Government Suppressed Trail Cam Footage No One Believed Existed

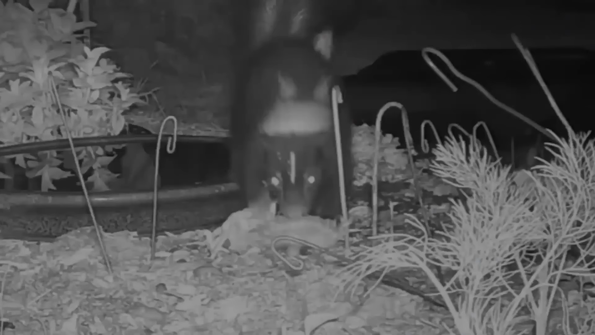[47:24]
Sunk stole seeds. One night, a sneaky critter crept into the garden, its eyes full of curiosity. Unknown to it, a vigilant trail camera saw everything.
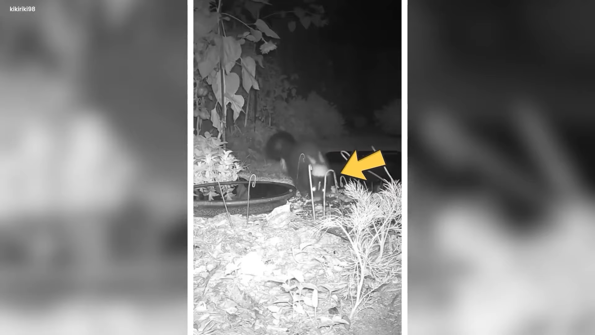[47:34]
The little thief, with a cunning grin, tiptoed around the plants, looking for treasures.
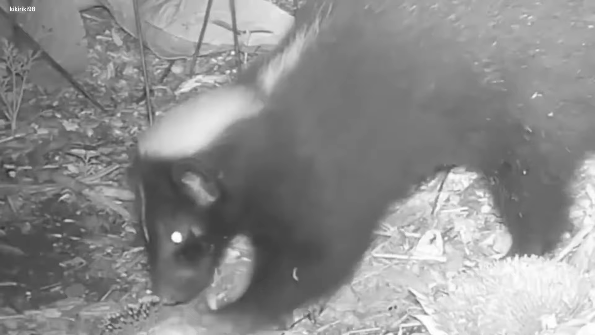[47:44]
Its small paws quickly grabbed seeds, almost like a secret dance. The night air whispered stories, and the sneaky creature kept stealing. The trail camera, like a quiet protector, took video of the night adventure.
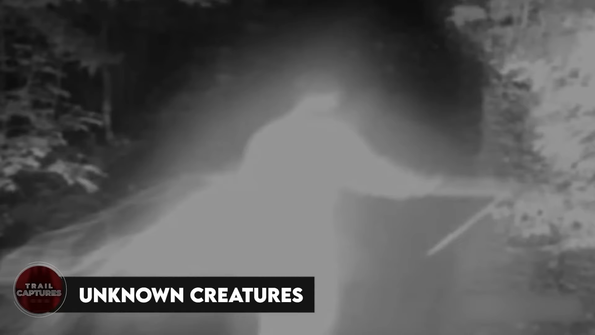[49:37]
One night, way in the deep woods, something really mysterious happened. A quiet camera in the dark took a picture of a strange creature.
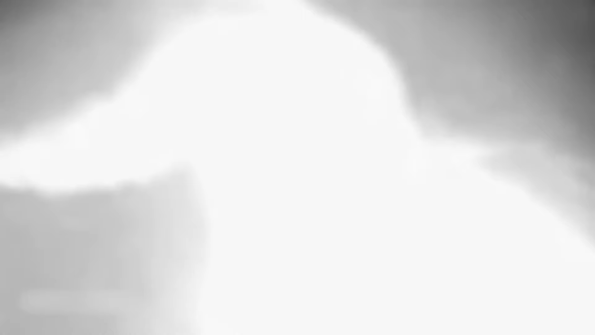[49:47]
The picture, hidden in the darkness of the night, showed a blurry white thing sneaking through the dark. The creature, keeping its identity secret, looked like it was dancing between the tree branches, leaving everyone curious. The tiny dots on the screen shook as the creature went by and out of focus, making a spooky sight. Its shape was tricky to figure out, like a ghostly dance frozen in time.
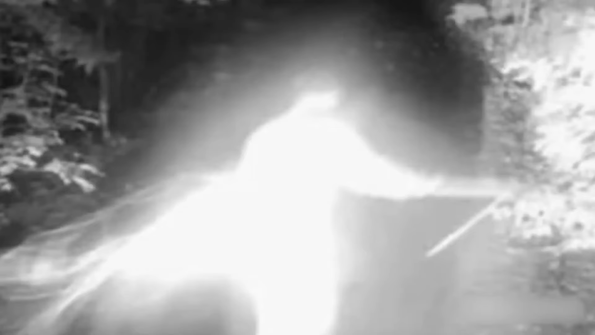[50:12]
The night was like its big oil, and the camera came the storyteller, telling the story of a mystery creature wandering in the middle of the night.
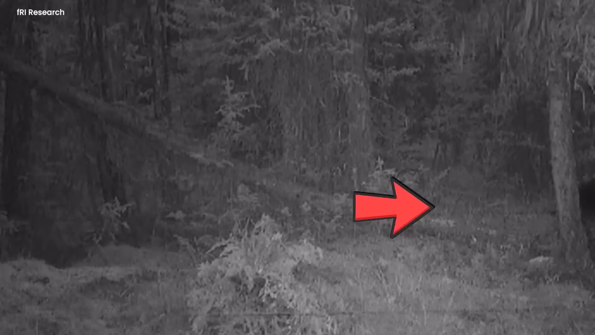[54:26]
One night in a quiet field, a sneaky furry troublemaker was caught doing something mischievous.
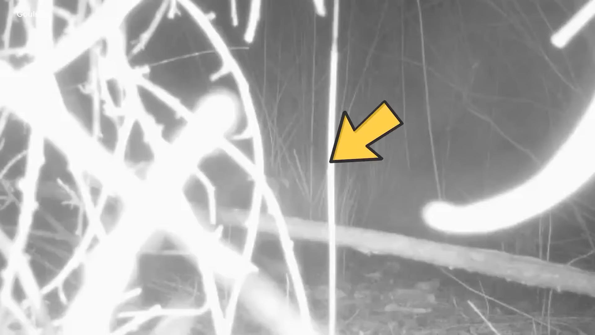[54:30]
The tricky animal, with its dark fur hiding in the dark, got caught by a camera that watches everything. The quiet night got noisy with the sound of leaves as the sneaky thief walked through the field, not knowing the camera was watching every step.
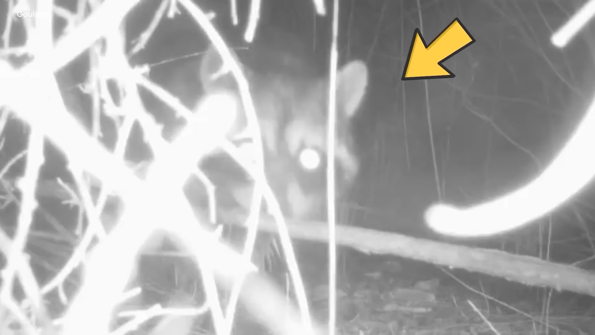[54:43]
The camera's bright light showed the bear doing funny things, sniffing around, maybe looking for a snack.
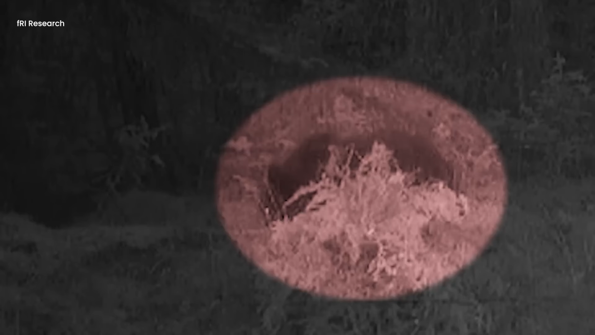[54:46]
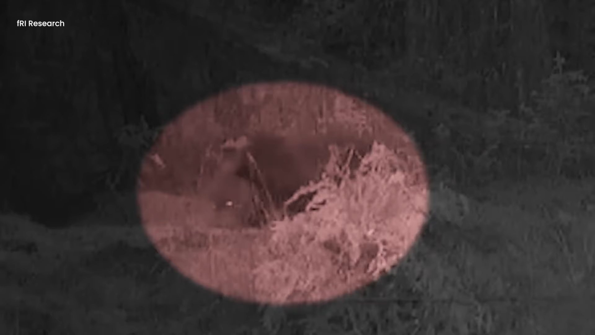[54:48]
The mischievous troublemaker, with a sparkle in its eyes, seemed to really enjoy its night adventure. The blurry video tells the story of a wild night, turning the field into a stage for a furry show in the dark.
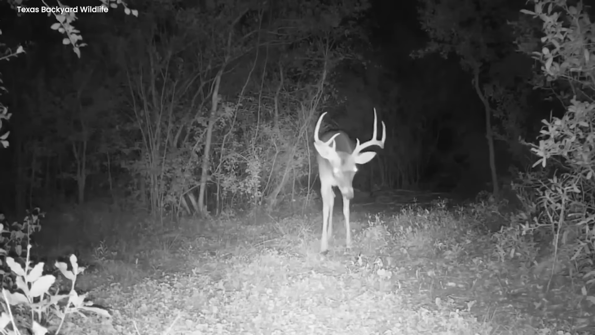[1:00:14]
It stood still for a moment, its delicate figure lightened by the camera's flash. The image was like a secret between the forest and technology, a brief look into the life of this attractive forest inhabitant.
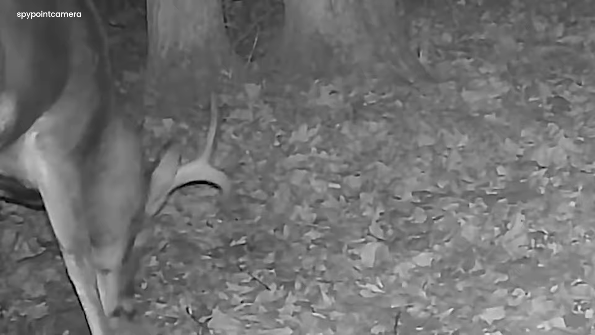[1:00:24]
The night continued, and the deer disappeared into the depths of the woods, leaving behind only a memory on the trail cam, a memory to be participated in, a story to be told, a moment to be loved in the peaceful beauty of the forest at night.
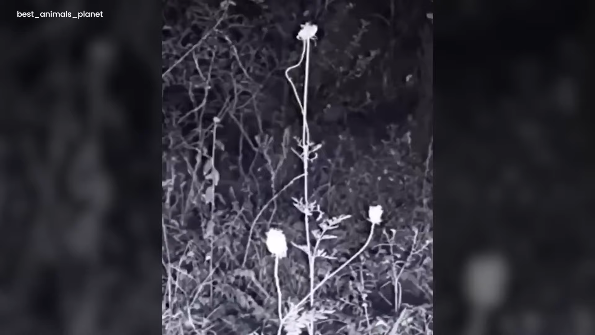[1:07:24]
The trail camera captured a glimpse of a creature from the night in the middle of the forest. With an uncanny presence, the creature emerged from the shadows and swiftly disappearing in the darkness again after showing itself in the moonlight for a few seconds. It can be seen glowing in the darkness of the night.
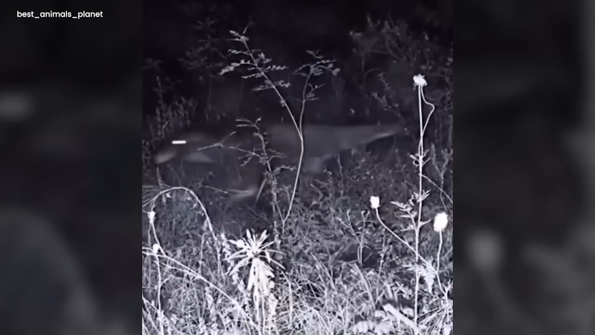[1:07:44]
Many spectators say that it was an otter roaming around in the woods in the night. However, it does look like a mini-sized dinosaur running through the woods at night. What do you think this creature is?
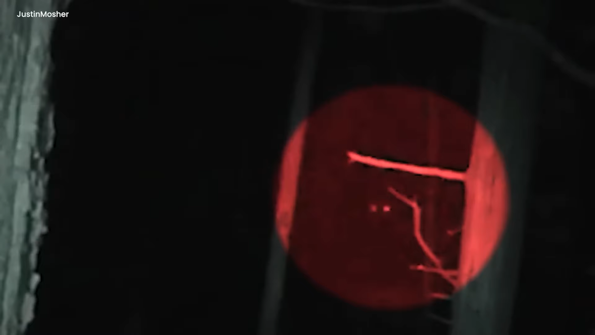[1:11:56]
In the dark woods at night, a mysterious video showed something big. The shadows in the video made it all spooky, like a secret dance.
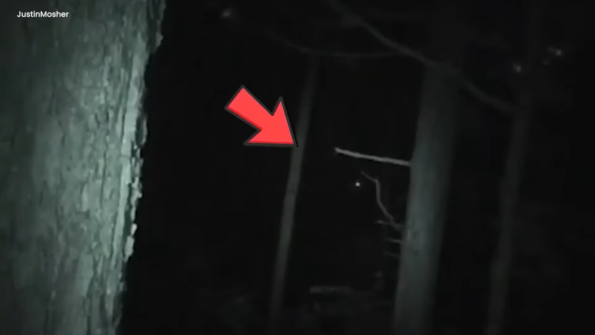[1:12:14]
People watching the video felt like they were part of a strange dance with something they couldn't understand. The dark woods turned into a weird stage, and the main character was the creature with glowing eyes.